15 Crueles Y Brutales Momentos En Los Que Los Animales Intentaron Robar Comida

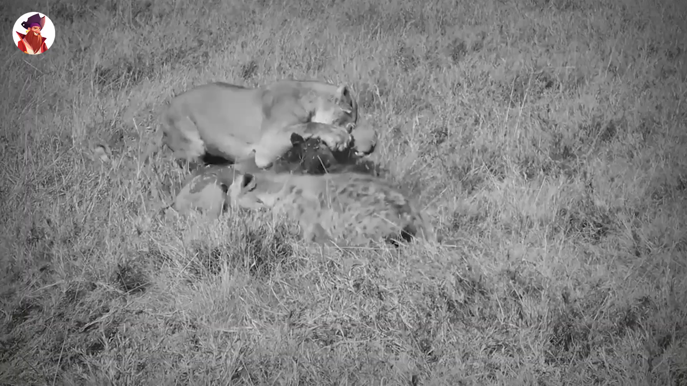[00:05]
15 Crueles y Brutales Momentos en los que animales intentaron robar comida Las hienas tienen la mala fama de robar comida a los depredadores, pero estos también lo hacen.
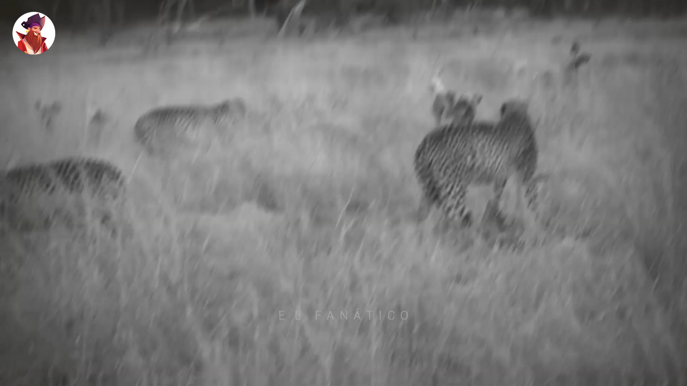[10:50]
Los perros acaban causando tantos estragos que obligan a los felinos a dejar de defender el cadáver y seguir con su día. Así son los perros y las hienas.
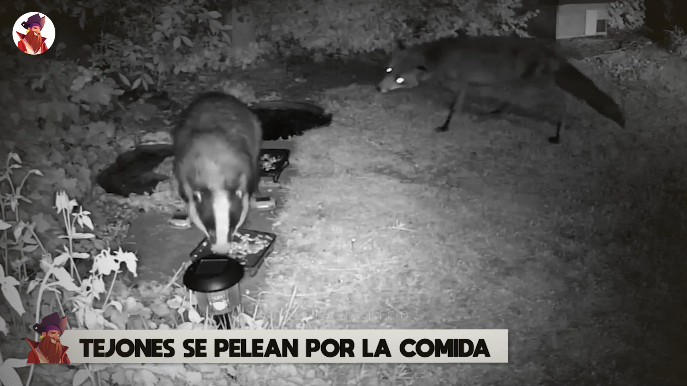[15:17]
Tejones se pelean por la comida. Dos tejones comparten un cuenco de comida y todo va bien hasta
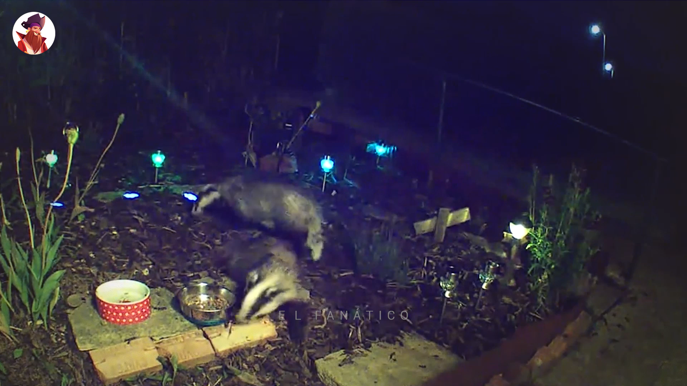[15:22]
que uno de los tejones se vuelve codicioso y obliga al otro a marcharse.
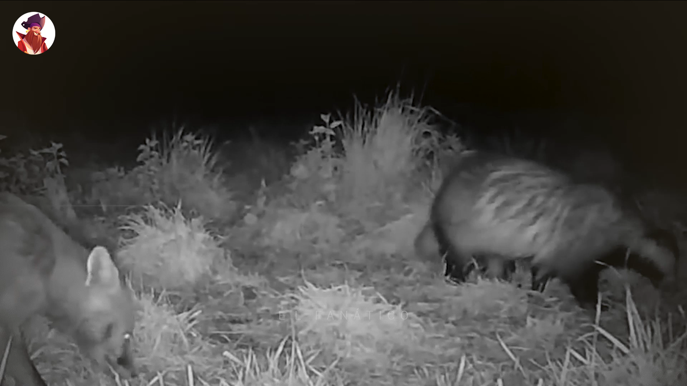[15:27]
Esta vez un tejón se ensarsa en una refriega con un zorro hambriento. Al tejón parece no importarle si es un zorro o un león.
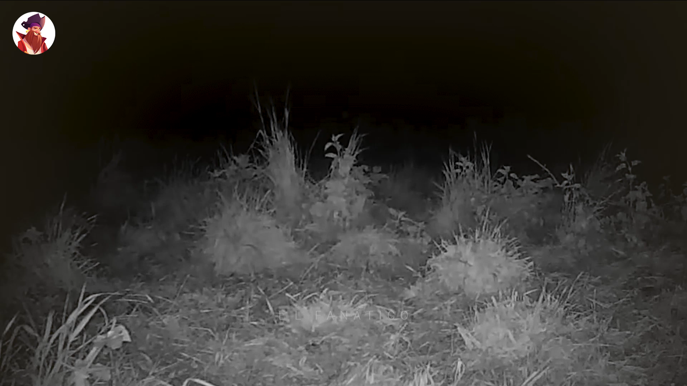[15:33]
No se mueve de allí. Un zorro se acerca sigilosamente a un tejón y lo acosa para poder llegar al cubo de la comida.
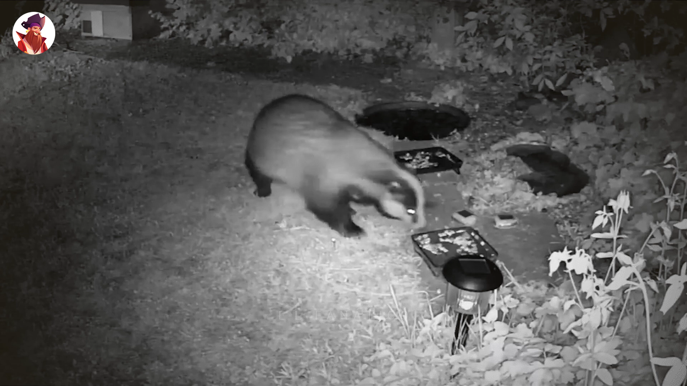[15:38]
Pero el tejón se mantiene firme a pesar de que el zorro le muerde continuamente el trasero.